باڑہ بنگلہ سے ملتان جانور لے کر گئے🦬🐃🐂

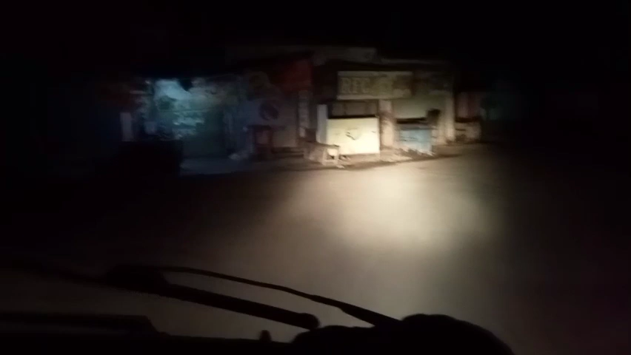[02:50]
खैरपुर शहर पहुंच गए से बैटरी डाउन है ज़्यादा अपडेट कर से देने पे भी अल्लाह खैर करे मेरे पहुँच दिया बिजली होवे पे वाला उतनी चार्ज ते ला रहे सू 15-20
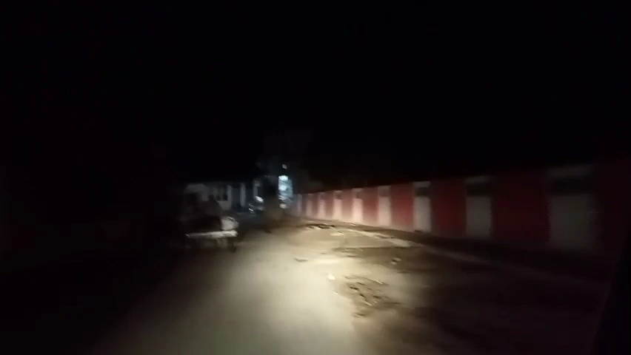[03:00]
मिनट अद्धा घंटा जड़ा टाइम लग गए सी बाकी चार्जिंग ते ला रहे सू हाल ही थों कर निकलते हैं अभी आ गया अज मेरी दीवार एक खैरपुर पूरा शहर बंद है मेरी ठीक है ना
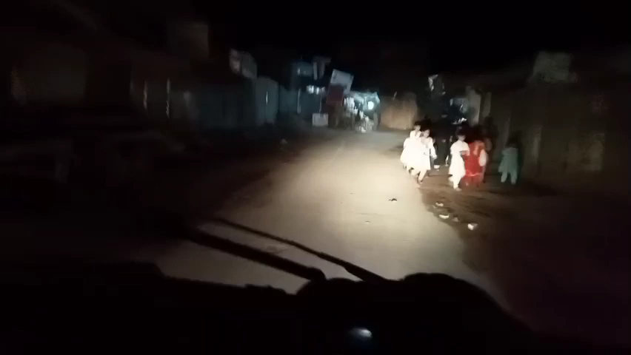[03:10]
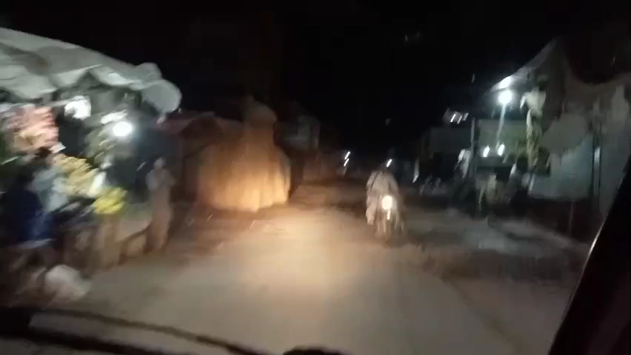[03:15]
चंद दुकाना सिर्फ फ्रूट वाला खुलिया पेन वो भी भरिया पेन लोग गिन नहीं सकते ना फ्रूट हूँ बिल्कुल नहीं गिन सकते ता भरिया पेन